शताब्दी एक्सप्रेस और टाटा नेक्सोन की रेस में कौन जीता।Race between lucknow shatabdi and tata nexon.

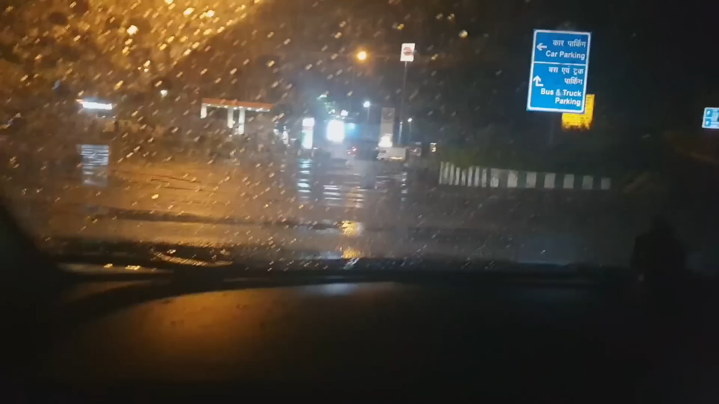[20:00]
करता रहूंगा तो भाईयो हम आगे हैं दुबारे से पैट्रोल पंप के ऊपर और डीजल हमारा हो चुका है खतम गाड़ी चल चुकी है यह
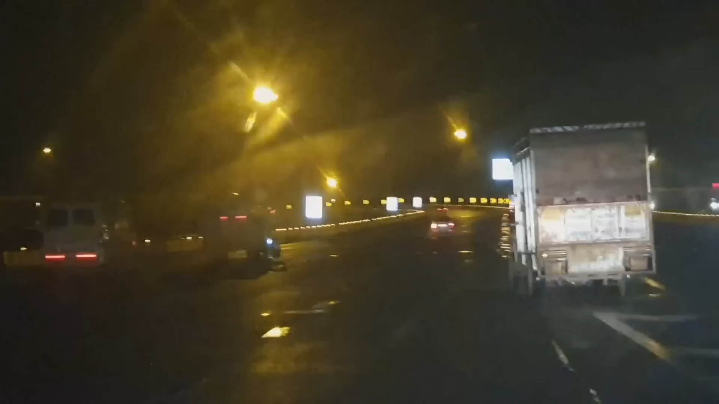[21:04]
बोड लगा हुआ है आपको अगर दिखाई दे रहा हो तो हम तो पहुंच चुके हैं अभी फिलाइल नोएडा यह नोएडा दिली नोएडा
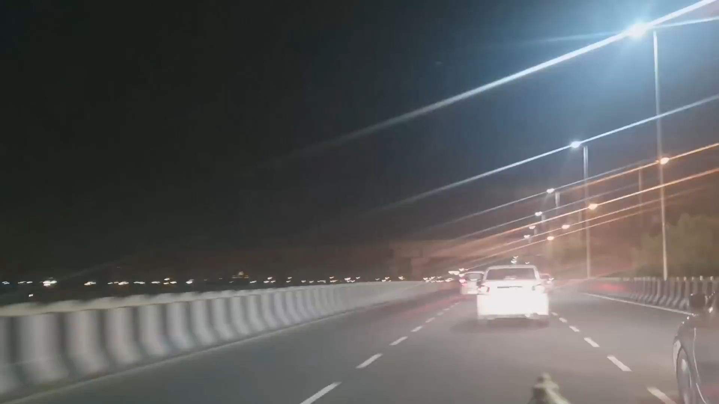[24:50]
तो दोस्तो हम अभी पहुँच चुके हैं आईटियो पे आईटियो वाला जो ट्रैफिक है वो आप देखी पा रहे होंगे और आईटियो से लगबग लगबग पढ़ता है छे साथ किलोमेटर हमारी दूरी बची है अभी नई दिली रेलवे स्टेशन से और अगर हम टाइम
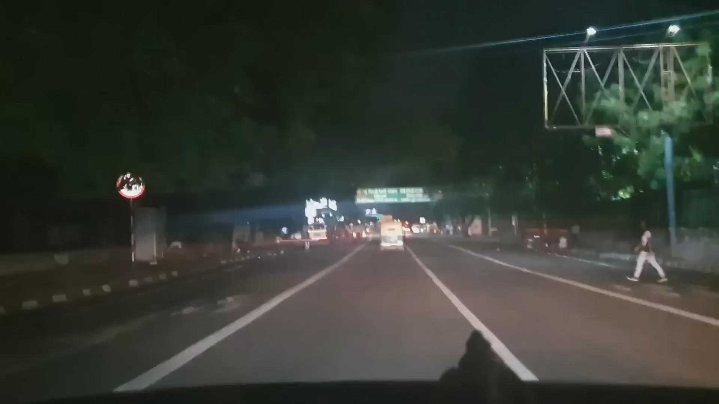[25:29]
तो दोस्तों आप देख पा रहे होंगे यहां पे आ गया है यह बोर्ड भी आपको दिख गया होगा नई दिल्ली रेलवे स्टेशन पे हम लोग पहुच चुके हैं